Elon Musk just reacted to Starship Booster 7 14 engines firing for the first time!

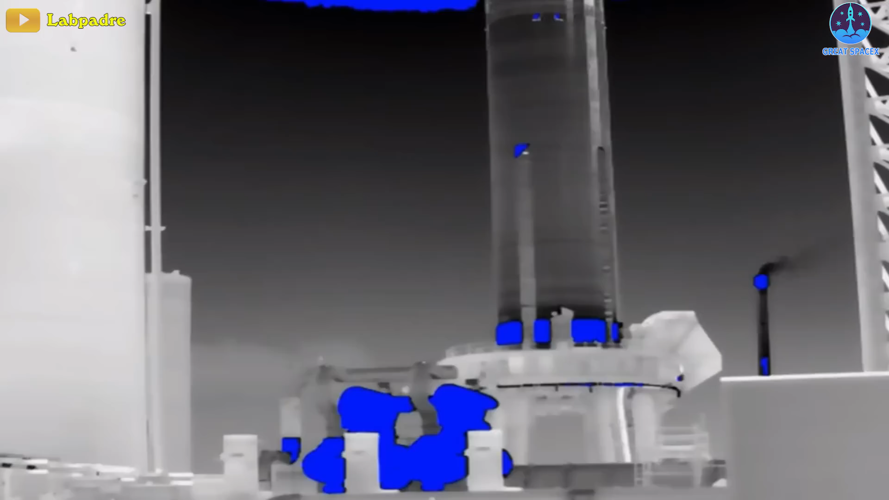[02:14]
Super Heavy could have produced up to 3,220
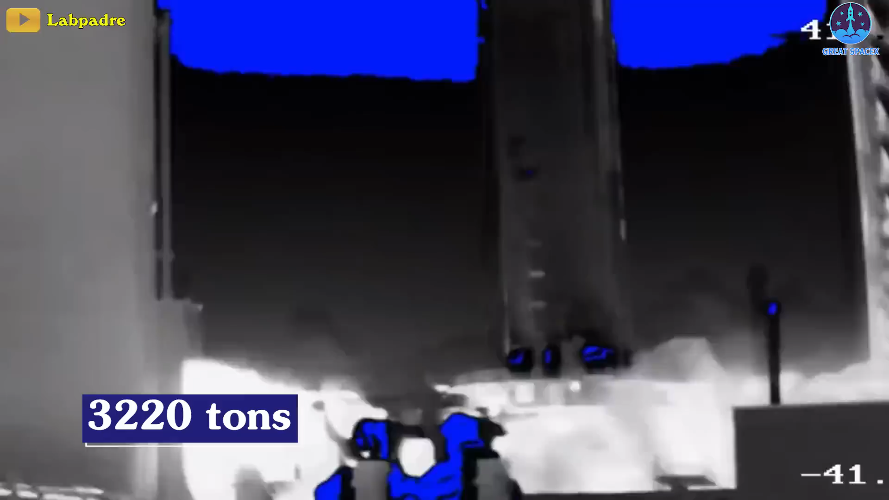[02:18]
tons or 7.1 million pounds of thrust when it ignited 14 of its engines earlier today.